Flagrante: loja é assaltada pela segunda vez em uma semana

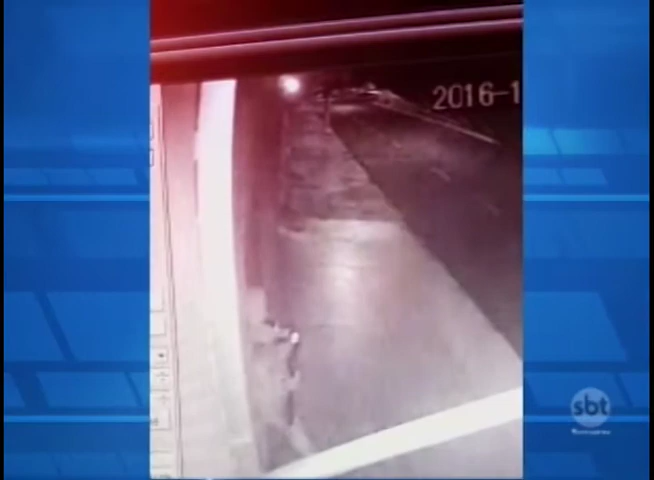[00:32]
Segundos depois, a dupla sai carregando espingardas e pistolas de pressão, além de um arpão. Eles fogem correndo no meio da rua. O detalhe é que uma semana antes, uma dupla furtou o estabelecimento e quebrou a porta de vidro para ter acesso ao interior do local.